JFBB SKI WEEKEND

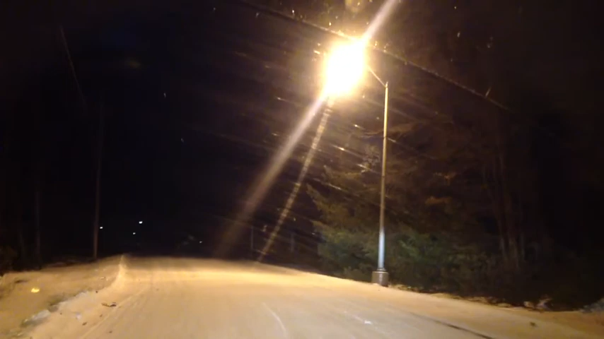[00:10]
Look at Walter, the last bit of light has disappeared. There is nothing but darkness ahead.